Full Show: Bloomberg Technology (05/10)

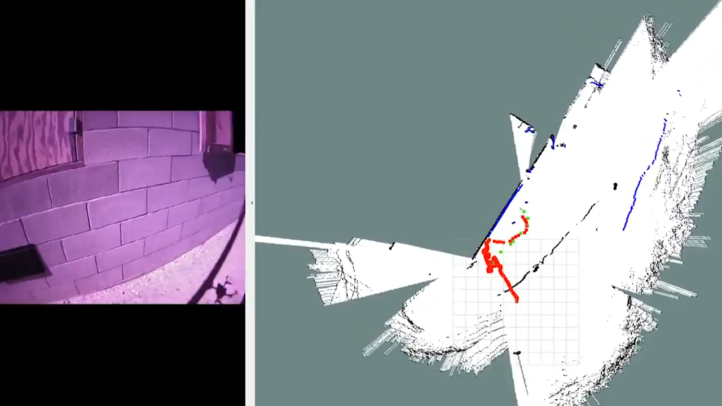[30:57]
it is able to navigate its environment and find these threats for the operators outside about the conductor clearance.